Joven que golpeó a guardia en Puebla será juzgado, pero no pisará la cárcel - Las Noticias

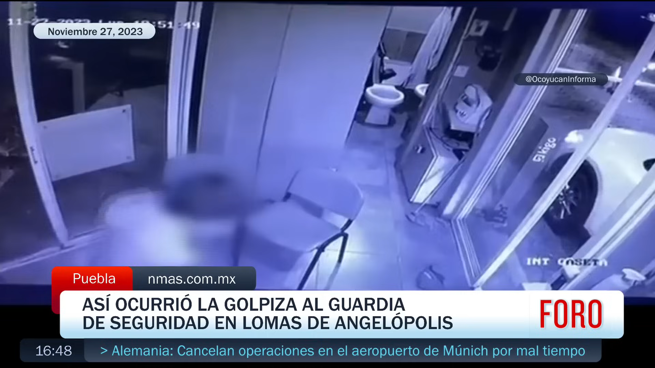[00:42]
Cámaras de vigilancia de la caseta del fraccionamiento de Angelópolis en Puebla muestran todos los ángulos y cómo sucedió esta golpiza al guardia de seguridad. Minutos después de las 6 de la tarde del lunes se puede observar al agresor dentro de una camioneta negra.